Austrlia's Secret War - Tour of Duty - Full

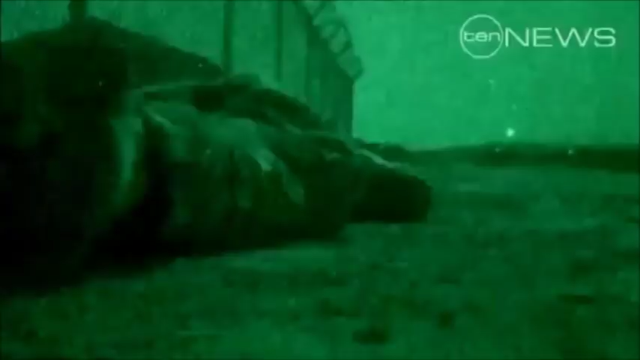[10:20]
We are near the flight line as we hit the ground.
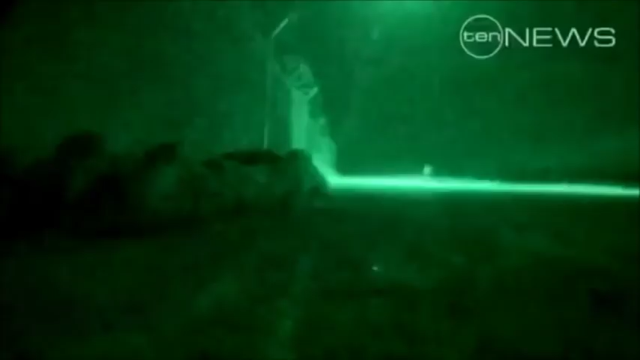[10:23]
Two rockets strike, generating more noise than harm. It's okay to squeal if you want to.
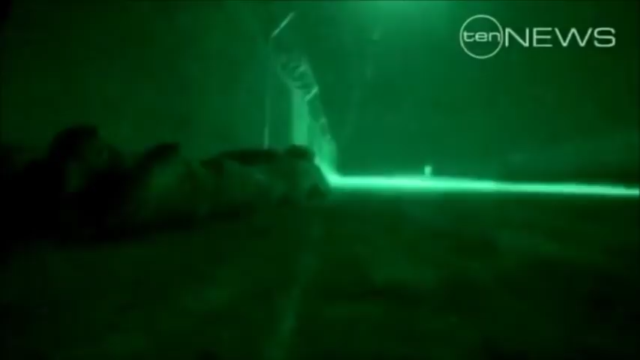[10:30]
There's some close call stories about people who decided they needed to go for a piss in the middle of the night or got up to go for a smoke and the rocket lands and it's landed in their bed space.
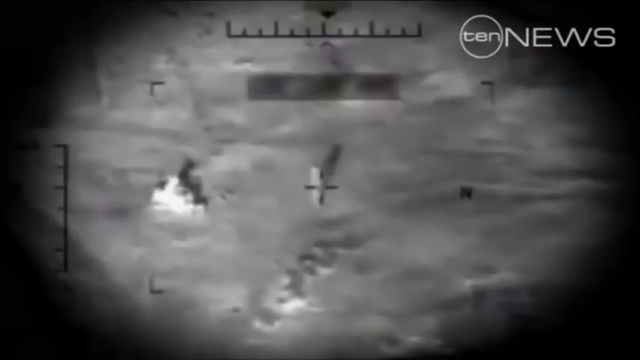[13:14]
Once launched, soldiers spot children moving into the area. That's when the teams on the ground identified
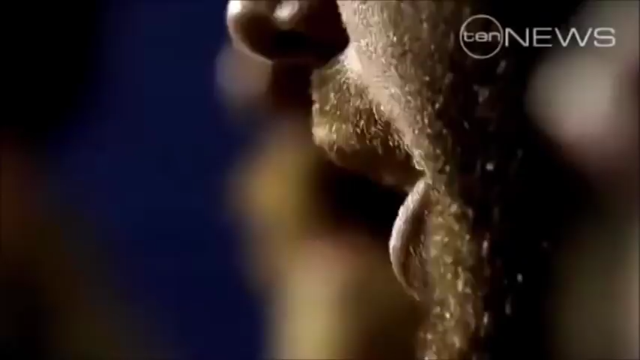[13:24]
children had actually moved into the engagement area, and that's when we made the call
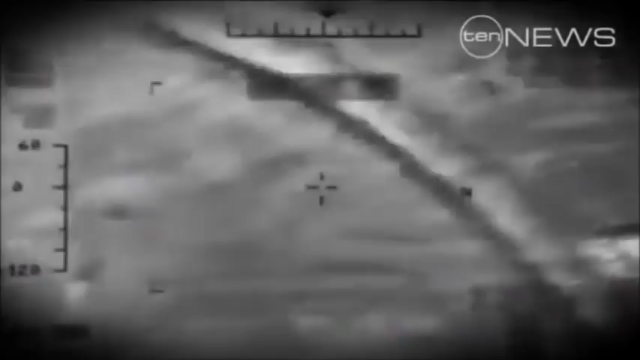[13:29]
to pull that rocket off station and put it into a safe area.